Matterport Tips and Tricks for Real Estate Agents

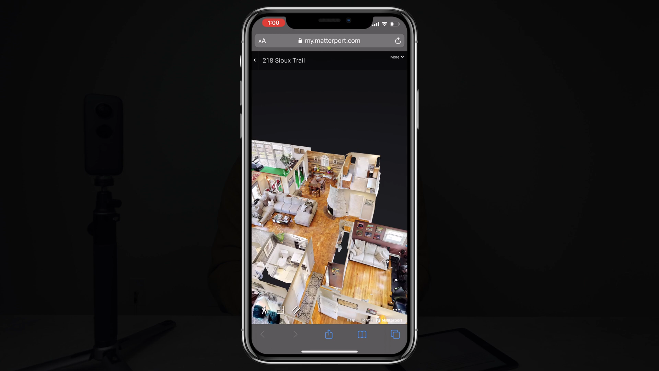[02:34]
And also the good thing about this is if you don't want to use your phone in the portrait orientation,
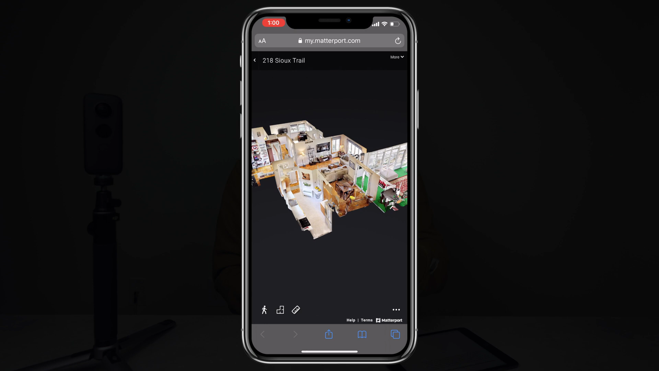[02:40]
you can actually rotate it horizontally and get a much better view of the entire space. So right now I'm using my fingers to pinch, scroll around and manipulate the area to really get an understanding of the floor plan of this home. Now, if we click on the person icon in the bottom left corner,
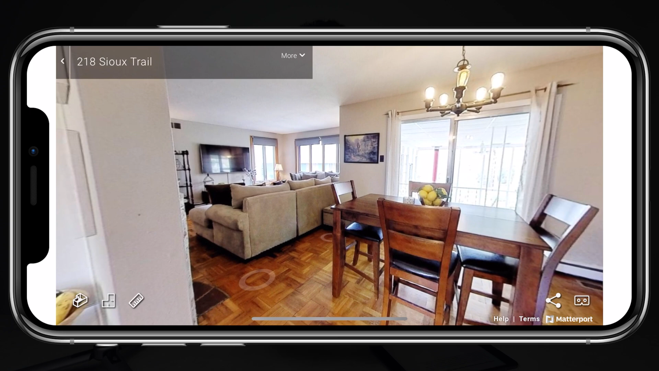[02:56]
it brings us right down to this 360 viewer and I can continue to tap around the home and look at a much closer perspective.
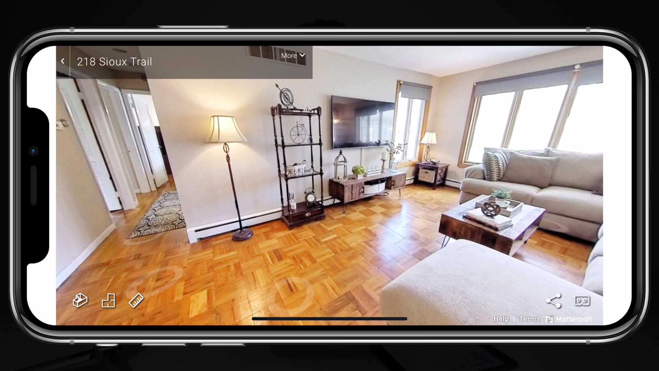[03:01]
Now, jumping back to that dollhouse view, this gives us a good idea at the floor plan. But if we want to see a direct floor plan, we'll click on that icon down in the bottom left corner in between the ruler icon and in between the person icon.
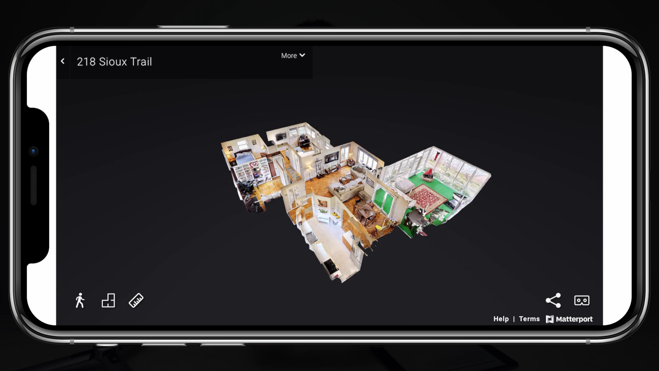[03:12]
And this brings us to a top down view of the entire floor plan.
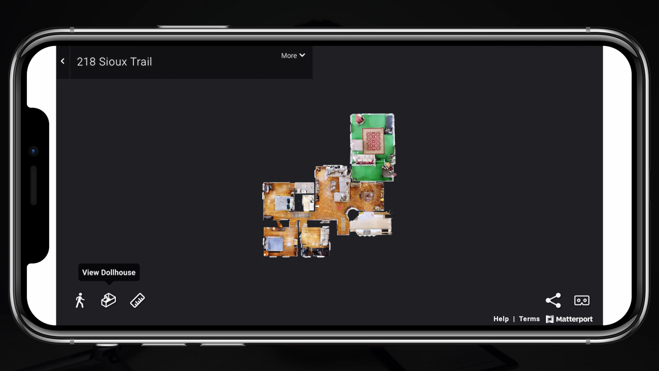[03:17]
And this gives the buyer or the potential buyer a really good understanding of exactly how the home is laid out.
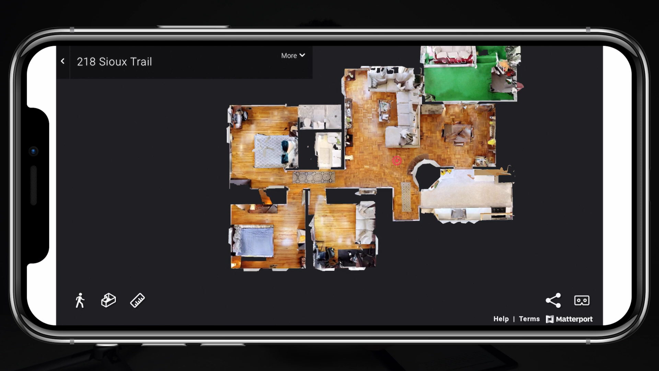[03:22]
Now, another great thing about utilizing the Matterport software is that you can make measurements. So directly from your phone, I can click on the measurement button. I can begin moving around,
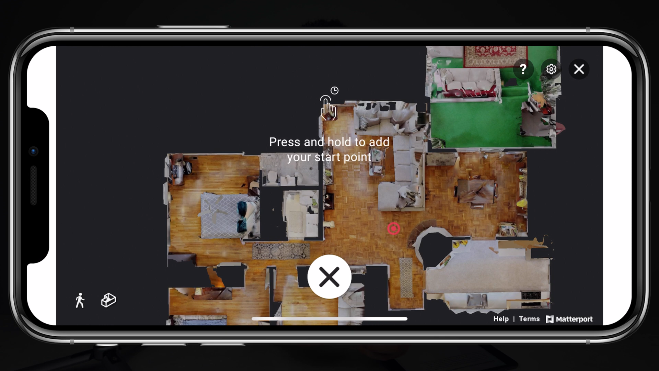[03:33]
holding on points and taking measurements of a room. So using this tool, you can find the direct square footage of a room. I know a lot of people, especially real estate agents, are going to be going out and about to these different homes and they're going to be measuring some of the different rooms to find the square footage. But the good thing is when you have a Matterport scan, not only do you get to share it with the buyer so they can see the space,
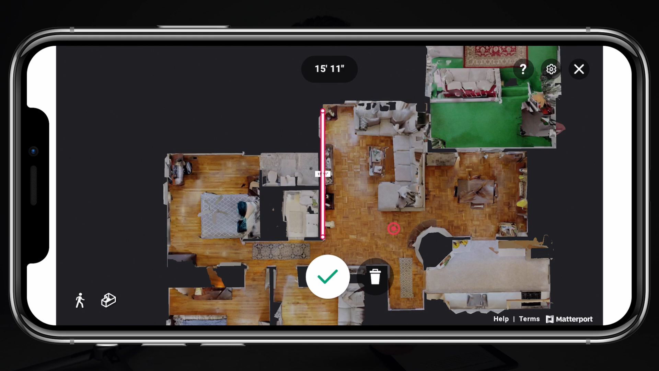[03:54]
you can also use it on your own in order to determine the square footage of the entire home. Now, it's great that we're able to utilize this Matterport software to its fullest potential using only our smartphone right in the palm of our hands.
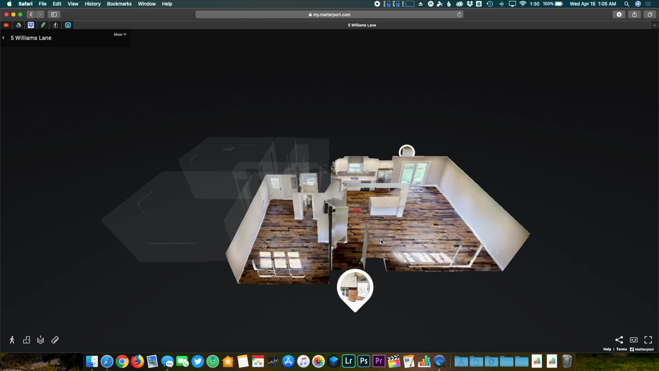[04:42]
This one specifically has three different levels. This is a split level home. So it's got a lower level, a middle level and an upper level. So right now we're looking at the dollhouse view. But if we click on the person icon in the bottom left corner, it brings us into the 360 space and we're ready to drag around and look at the entire home.